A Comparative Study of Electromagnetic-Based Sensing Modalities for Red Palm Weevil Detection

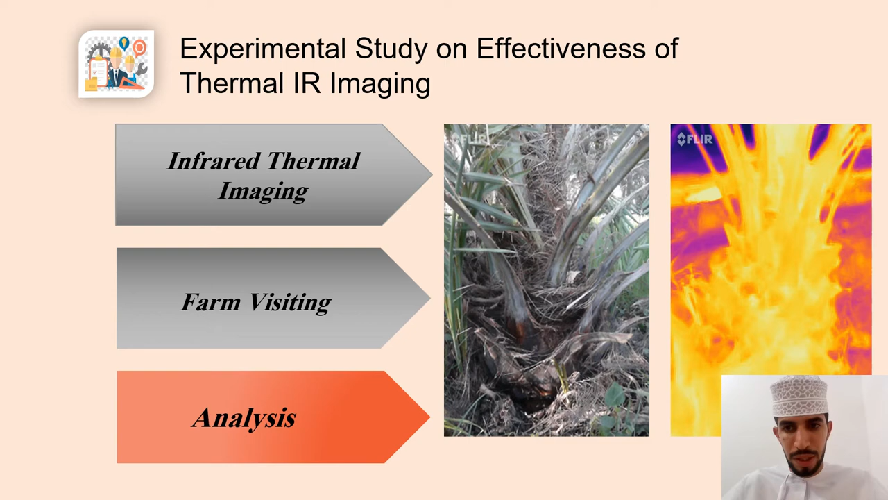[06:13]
And this shows us that there is insect inside the palm. In the previous slide, the image was during the day. However, this image in front of us shows the red palm weevil inside the palm during the night time. In the night image, opposite colors are shown to us compared to those found in the daytime image. As we see, the thermal color of the red palm weevil is purple and the thermal color of the palm tree is yellow.
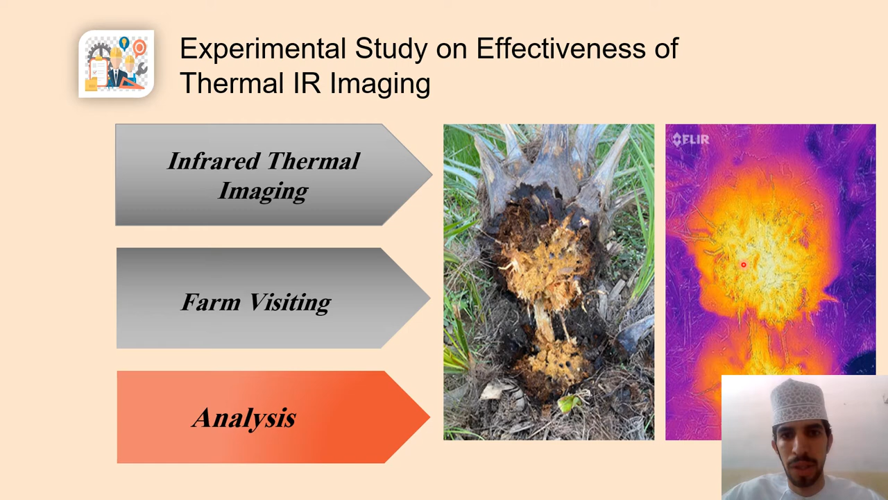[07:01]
we found that it contains a liquid. And we photographed the palm thermally, we found that it contains very bright yellow colors as shown in this figure.
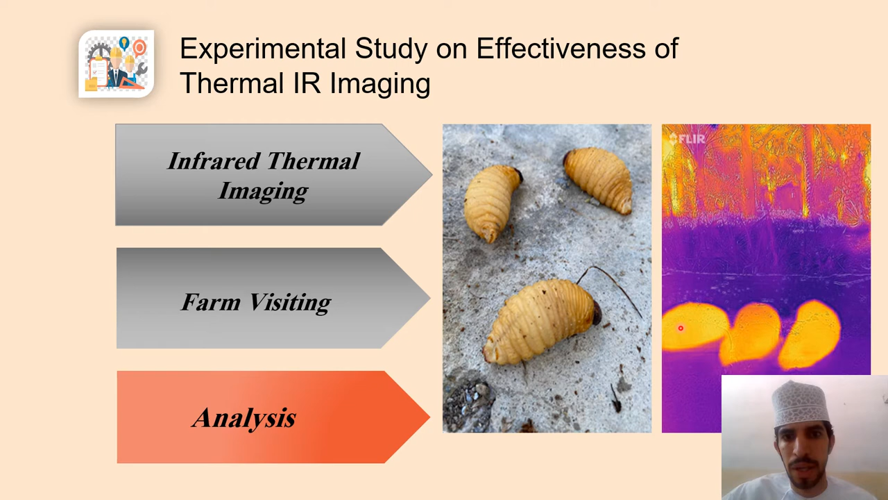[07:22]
In conclusion, the figure shows that the plant is not affected. Why? Because the devices do not capture any heat from the insect and from the liquid,
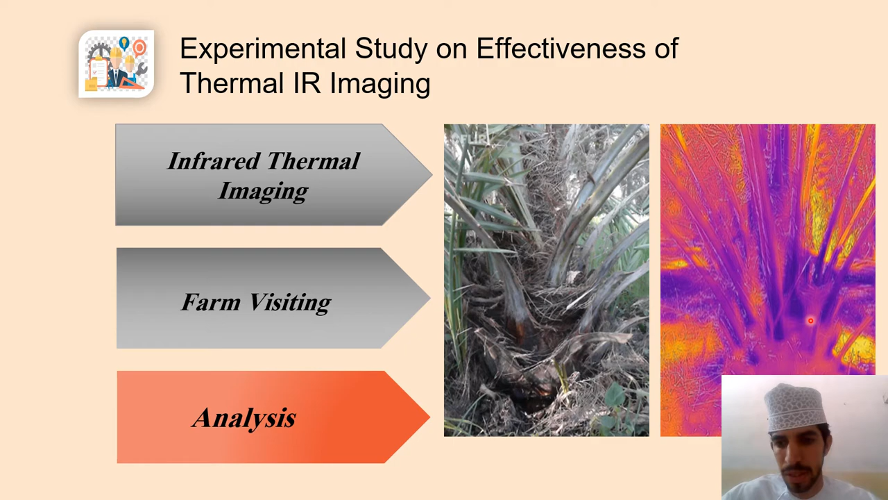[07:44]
yellow color I mean, inside the palm, as seen in this figure. We did another experiment for the red palm weevil,